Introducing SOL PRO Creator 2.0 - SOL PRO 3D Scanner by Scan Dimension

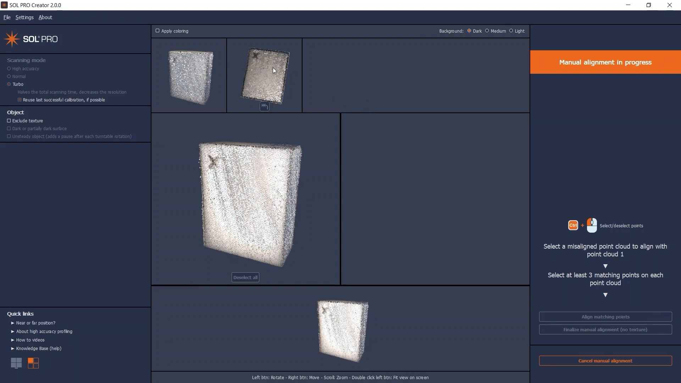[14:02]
Hold down the CTRL key and click to choose pairs of minimum 3 and maximum 8 matching points on each point cloud
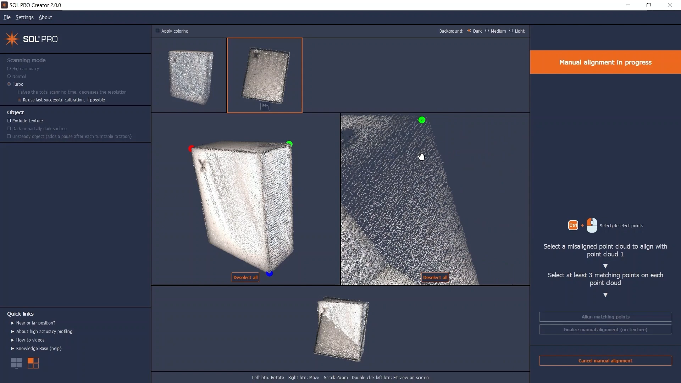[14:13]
The same control removes the selected point if you wish to redo it To optimize the final accuracy,
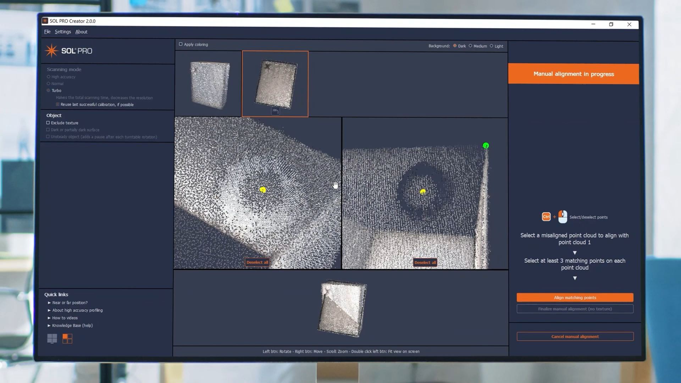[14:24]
the following applies The position of the selected points on both point clouds need to match as much as possible
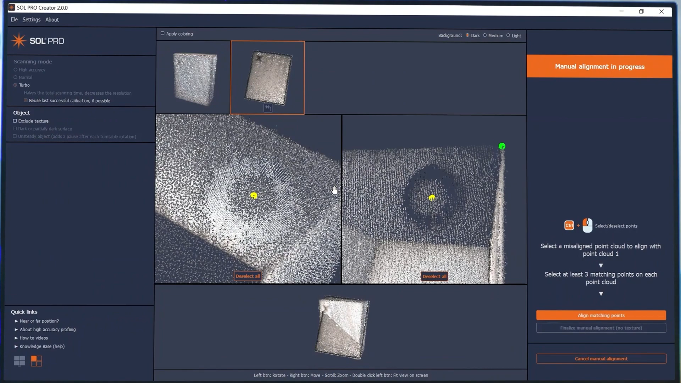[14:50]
As an additional visual aid, you can colorize your point clouds If it makes it easier for you to select your matching points Furthermore, if your object is particularly dark or light, you can switch the background color to optimize the contrast
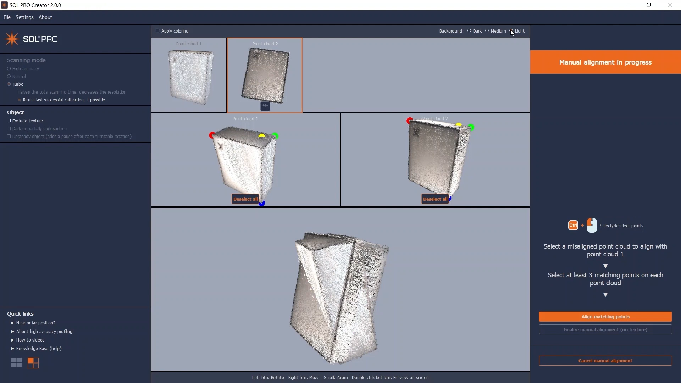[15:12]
You can change both of these options at any time When you are done with the point selection, click align matching points
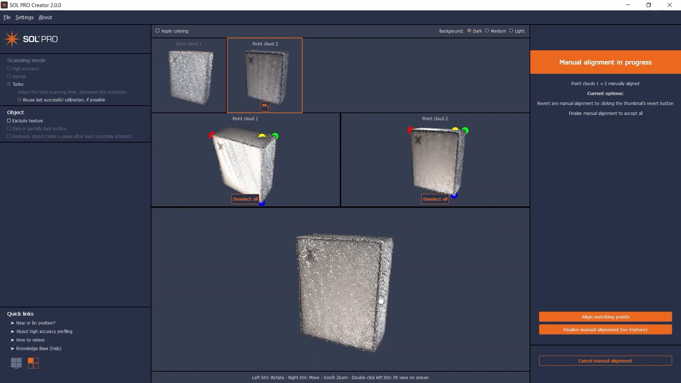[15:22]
Now you can check your results, and if you enable the coloring, it becomes even easier to check your new alignment